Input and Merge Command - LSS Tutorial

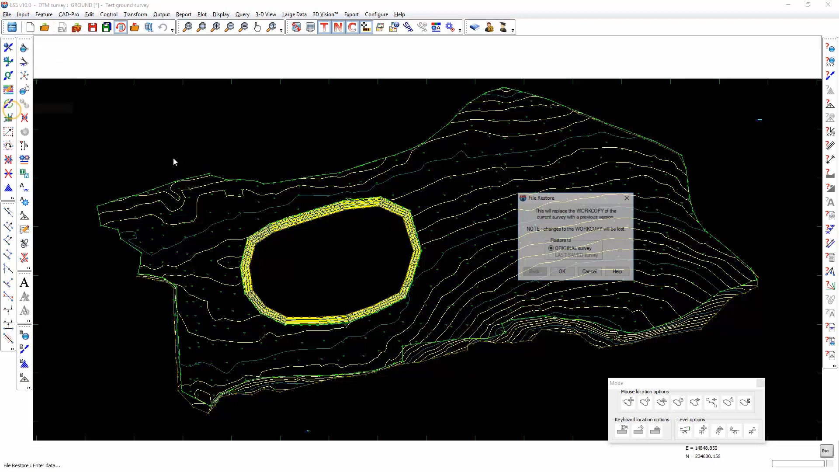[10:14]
but if you go to the help button in the command, then it will explain everything that you need to know about that. Let's restore the current survey. And we now go to Input Merge Survey at New Location.
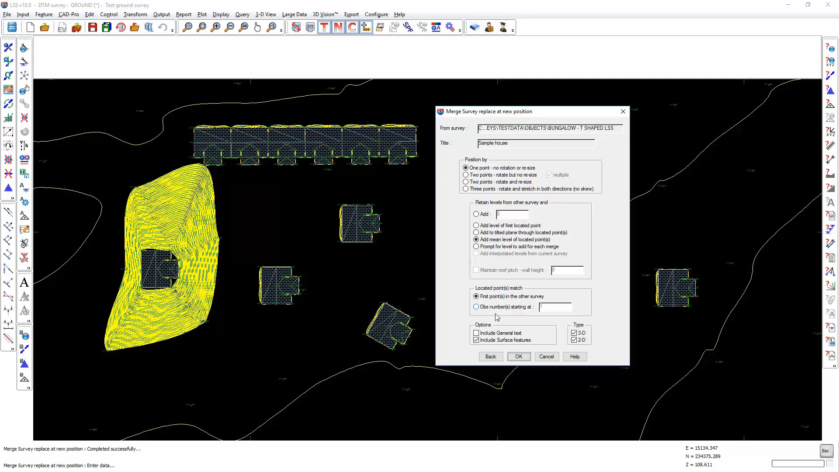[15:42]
Okay. I'm going to show you another example now, and if we go and open,
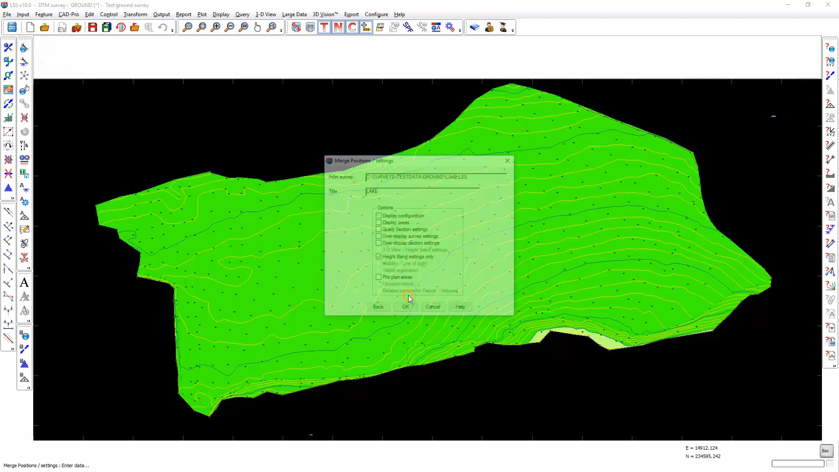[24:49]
and select the height band settings, then go back into DTM display,
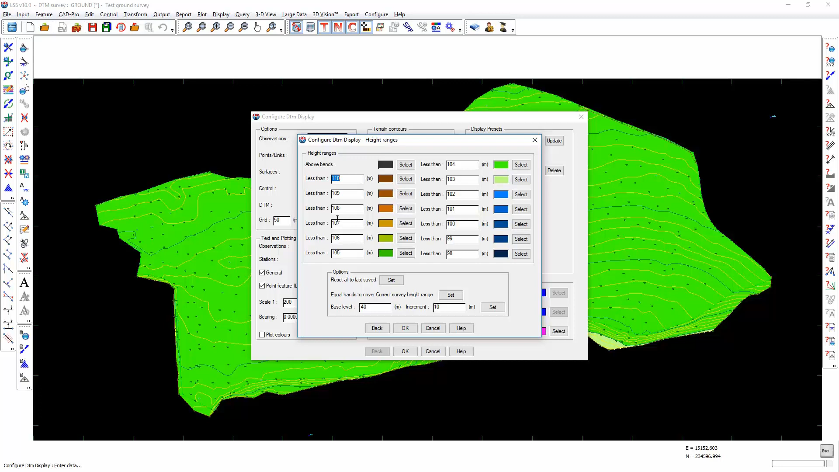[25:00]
we'll now see that those height ranges have changed to correspond to the same ones in the lake survey. That means that these blue areas are at the same altitude as the same blue coloured areas in the lake survey.